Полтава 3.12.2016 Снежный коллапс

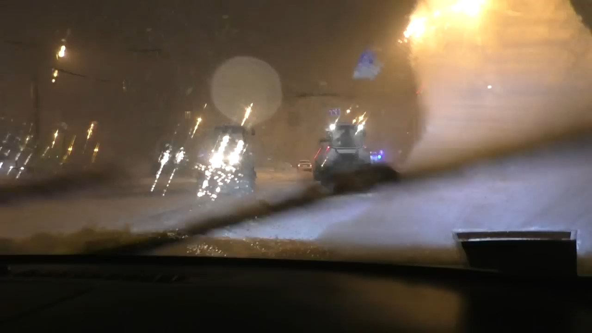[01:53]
То есть я вижу, что только по Зиньковской четыре единицы. Ну, вижу технику. Это за кругом, в сторону рассошенцев. Чистят тоже. Милицейская машина сзади. Главное, по-своему шутят.
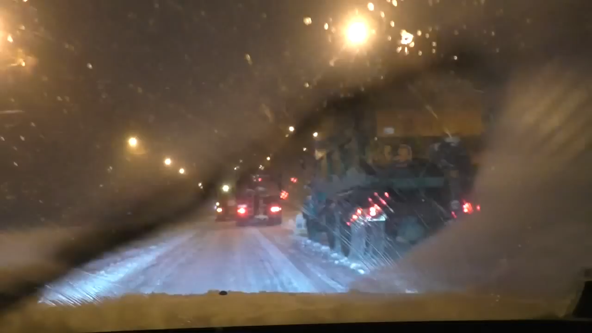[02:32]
Ну, убирают под асфальт. Ну, я возле стеклозавода сейчас.
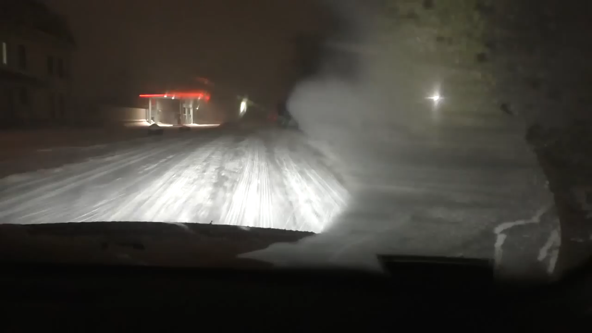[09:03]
Ну, вот, не видят, и все. Так же само утром никто не увидит, что снег почищен, что снег чистился. И видим, впереди машины идут, чистят, чистят, чистят, чистят. Ну, вот здесь с моста съезд тоже, вот вижу. Пока одна машина. Те пошли на Тевелево чистить. Ну, на обратном пути сюда пойдут. Одна здесь пошла. Одна под мост пошла, возле аллейного завода.
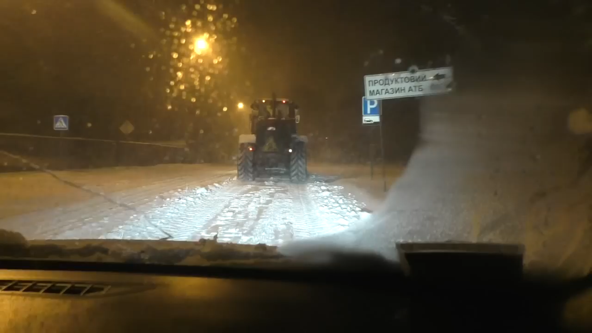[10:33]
А вот трактора разбиваются на более мелкие улицы, по одному, по два ходят. Вот на Энгельса кто-то примастився, и в результате улица будет частично не почищена.
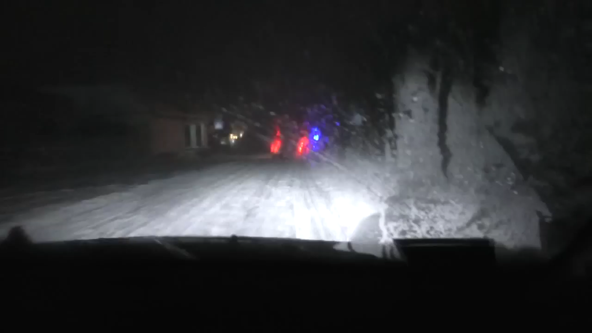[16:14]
ну мы доезжаем до за машинами решили проехаться до дублянщины доехали он на вакулинцы что ли собирается ого самую глубь самую даль ну по-видимому им поставлена так задача